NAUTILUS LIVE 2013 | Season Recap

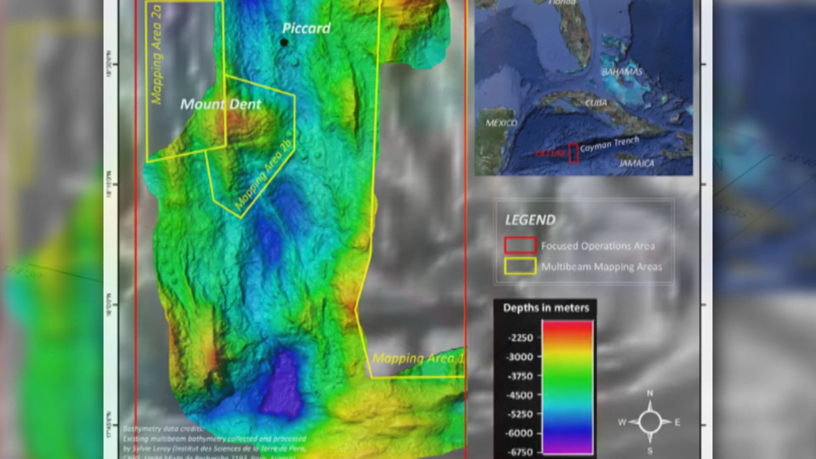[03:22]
And off of that, on a higher area just nearby, is very active hydrothermal venting.